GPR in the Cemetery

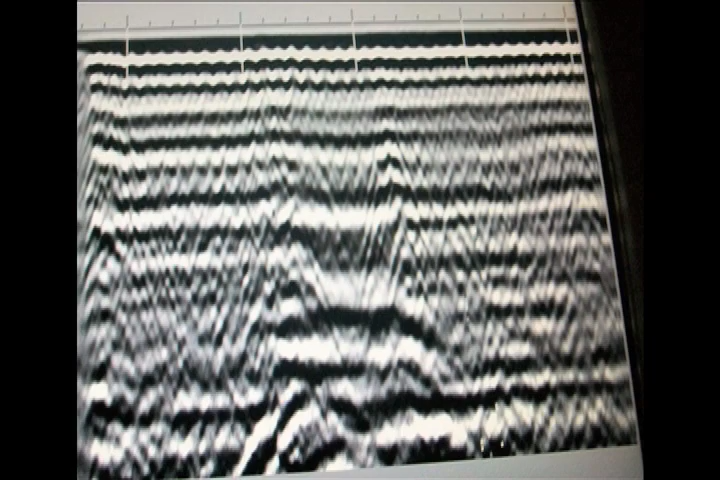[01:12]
They marked the locations of the features and then mapped them out.